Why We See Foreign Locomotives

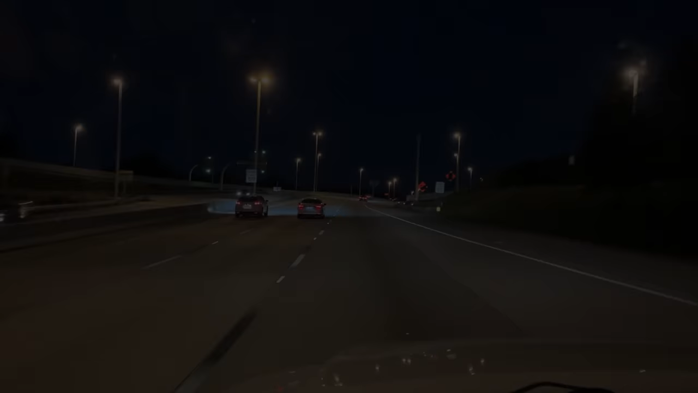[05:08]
It's the late night side of morning, almost Saturday after Thanksgiving,
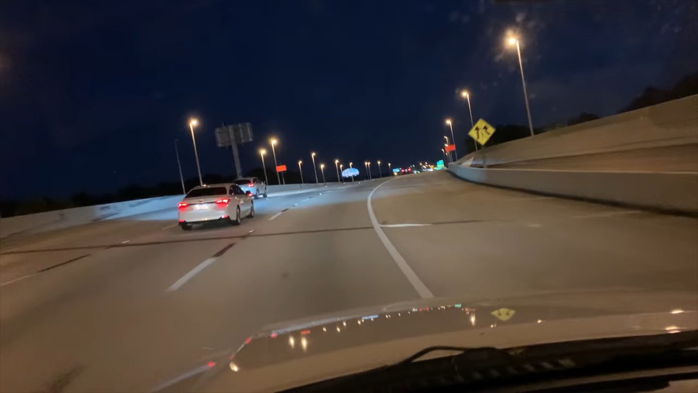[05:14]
as I strike out up I-275 to get out of Tampa and into busier territory. Weather people have called for sunny skies all over the state today.